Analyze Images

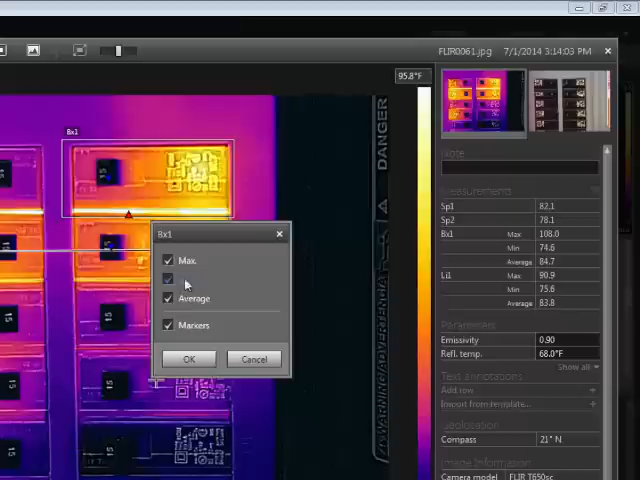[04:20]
On screen: scale top 95.8°F
For areas and lines, you can configure what values are shown if you right-click on the measurement tool and select the local options. For this example, I can choose to show just the maximum temperature. You can right-click on any tool to delete it from the image. Using the Difference function, you can calculate a temperature rise, which can be helpful in assessing the severity of certain faults.
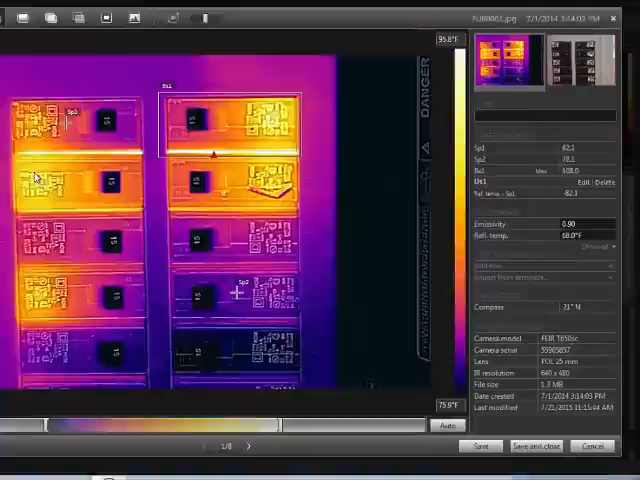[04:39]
If you click Edit, you can configure the Delta function to use the desired tools. In this case, I want to subtract spot 2 from box 1.
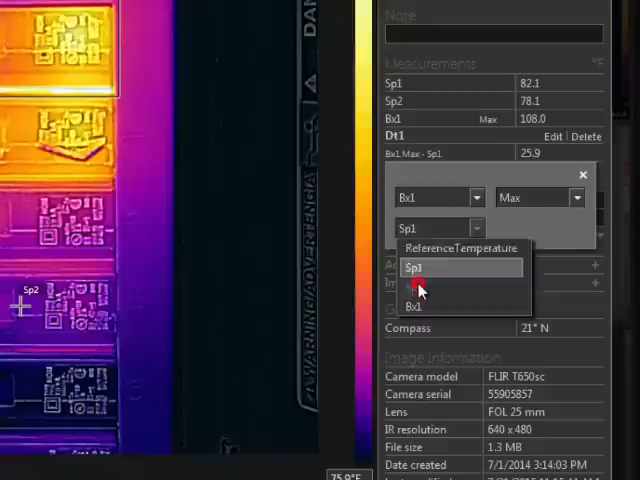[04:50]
Object parameters, like emissivity and reflected temperature, can be adjusted here. If something is changed, the measurement results will update globally.
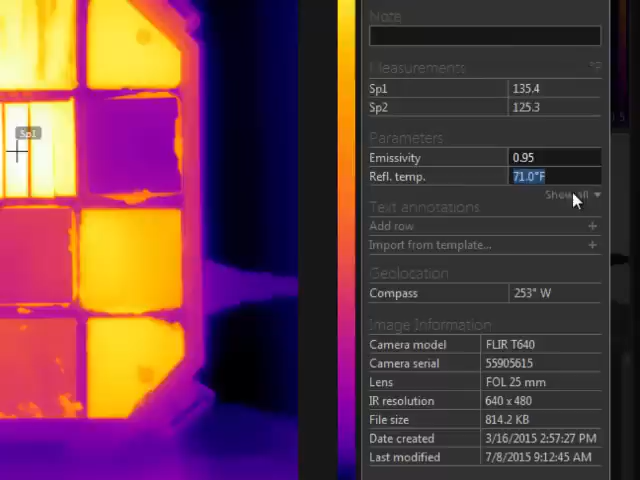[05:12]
Click here to show the atmospheric and external optics parameters.
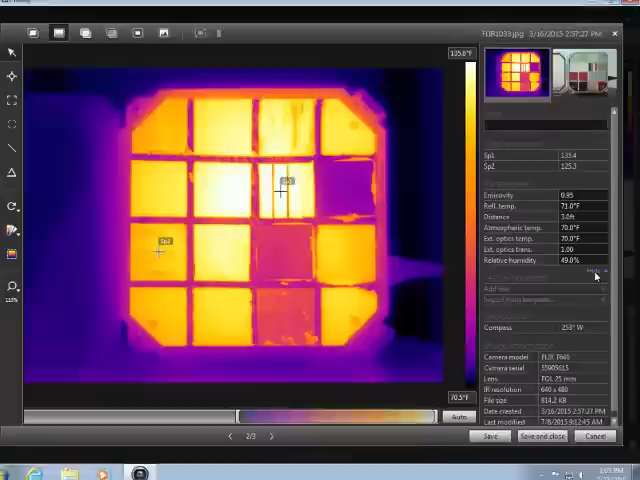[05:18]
For a complex image, it may be necessary to set local object parameters. You can right-click on any measurement tool and click Local Parameters.
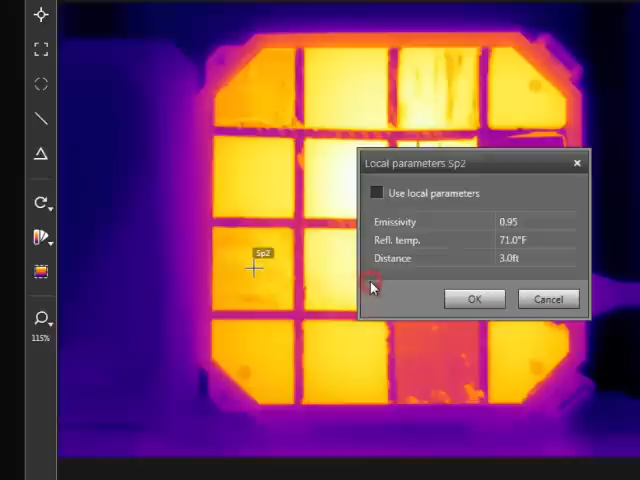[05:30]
This allows you to set a custom emissivity for the material that is being measured.
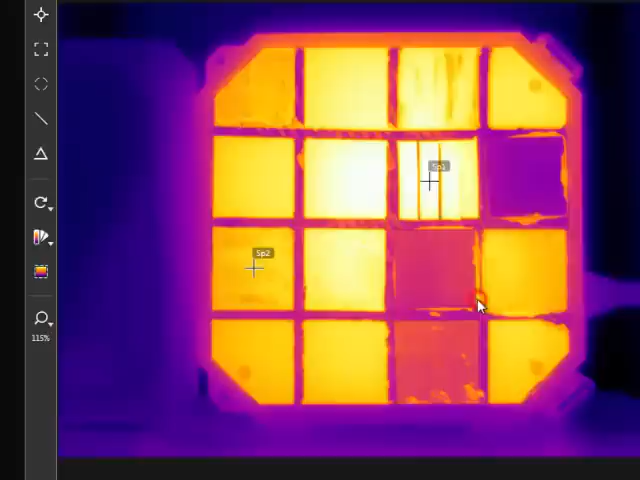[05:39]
If local parameters are applied, a small eye symbol will appear next to the measurement value. If you hover over the eye with the mouse, it will show the local parameters for the tool.
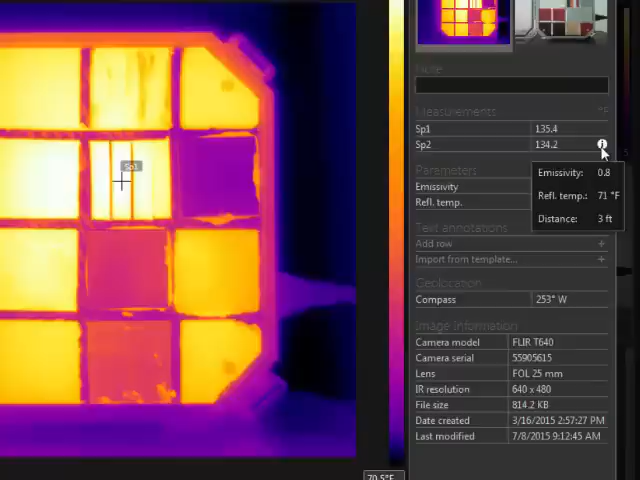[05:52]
Color alarms, also known as isotherms,
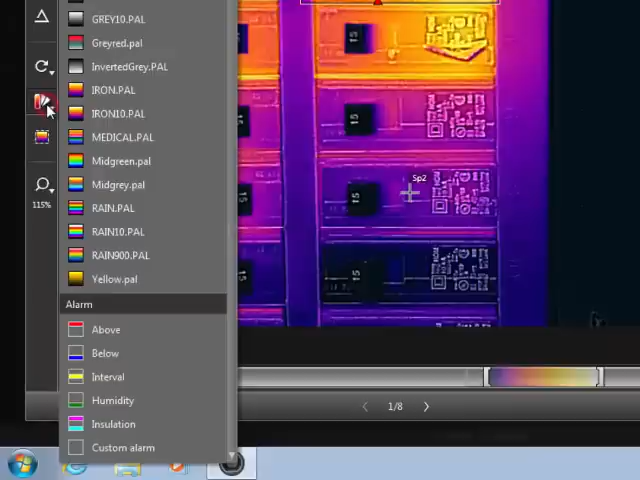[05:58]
can be used to show areas of the image that are above, below, or between certain temperatures.
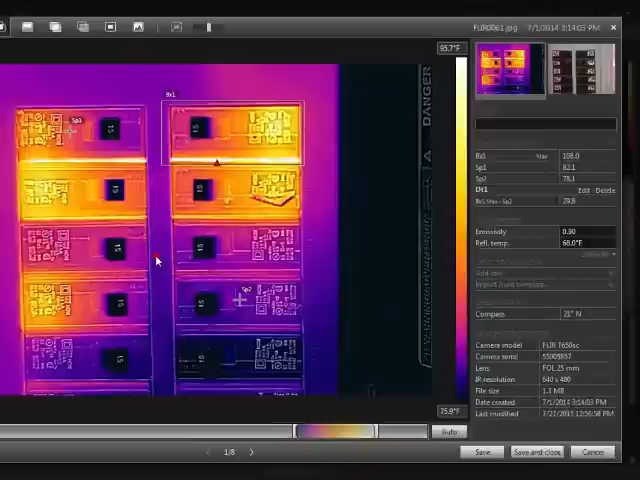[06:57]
Your findings can be documented using notes and text annotations. The note can be added here. This is meant to be a brief description of your assessment. The text annotations have a label value relationship, allowing you to be more specific. For example, you could use a location label and type the location of this breaker panel. Using the plus button, you could add another field for equipment and perhaps type the breaker panel name.
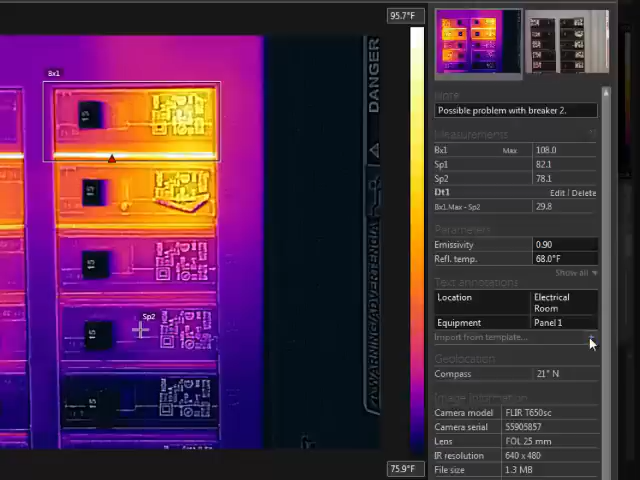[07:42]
On screen: scale top 95.7°F, scale bottom 75.9°F
You can continue to add labels and values as needed. You can also add labels and values from predefined text annotation templates. These are the same templates that can be used with certain cameras in order to store text annotations when the images are saved.
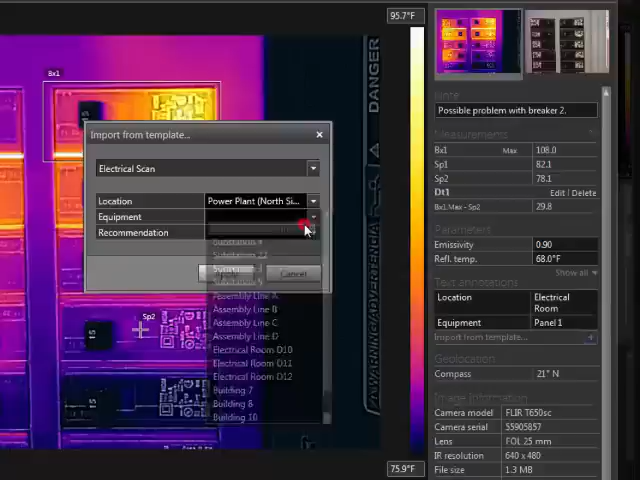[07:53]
On screen: scale top 95.7°F, scale bottom 75.9°F
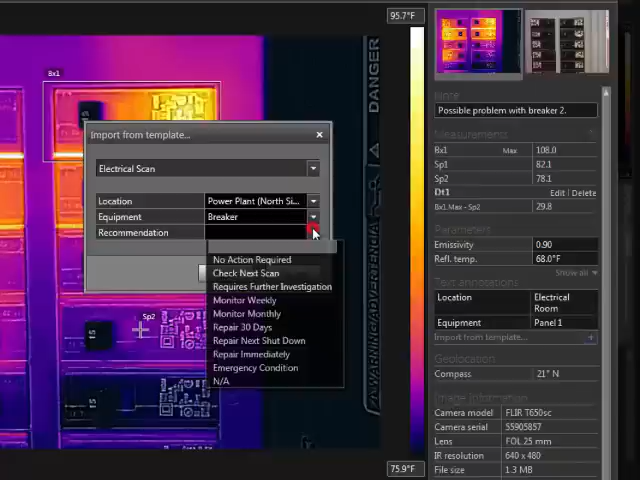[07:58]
On screen: scale top 95.7°F, scale bottom 75.9°F
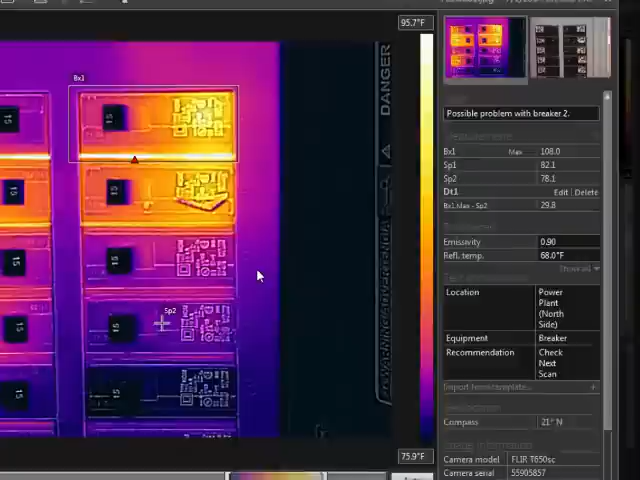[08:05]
On screen: scale top 95.7°F, scale bottom 75.9°F
When your analysis is complete, you can save and close the image to return to the library,
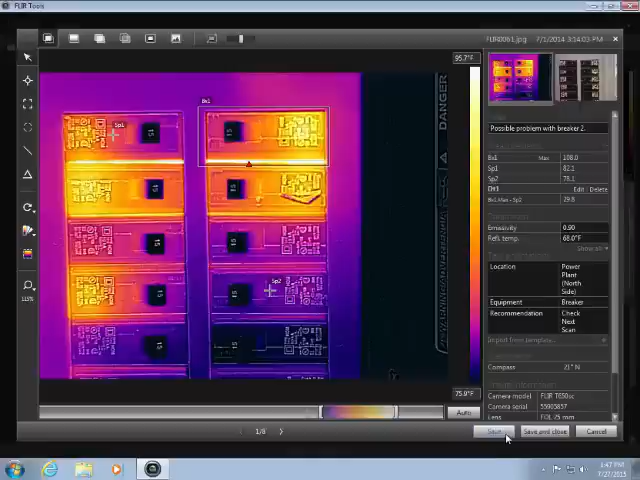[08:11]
or click save and use these navigation buttons to move to the next image.
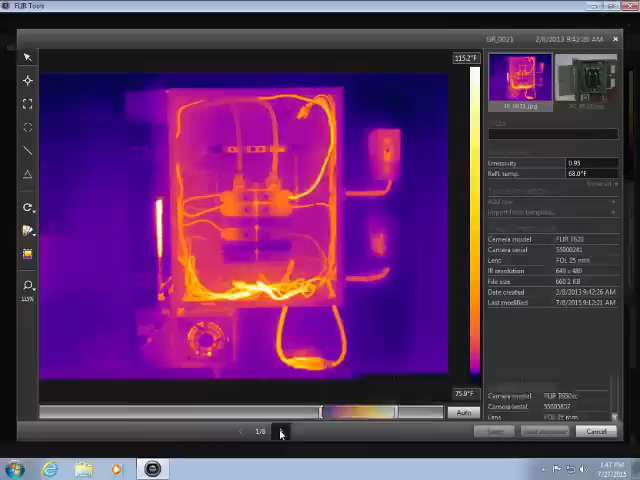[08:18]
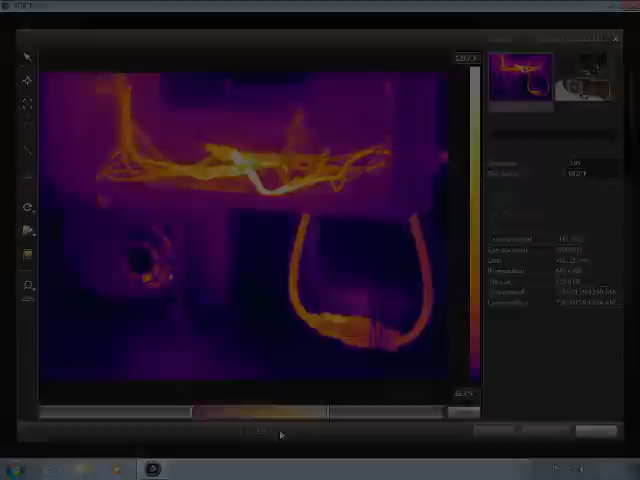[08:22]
If you right-click anywhere on the image, there is an export to CSV menu. This allows you to export the entire image, or specific measurement tool data, to a CSV text file.